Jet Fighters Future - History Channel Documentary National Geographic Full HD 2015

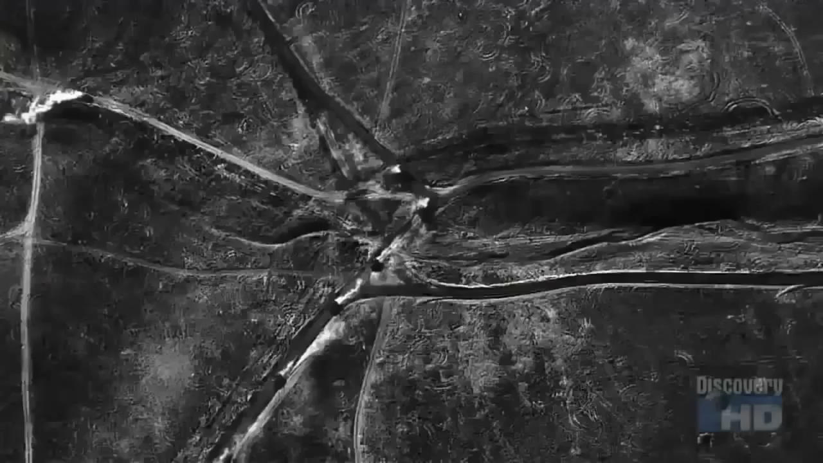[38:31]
surveillance over an area the size of illinois predator and global hawk gave us an up close view which is something you can't get from a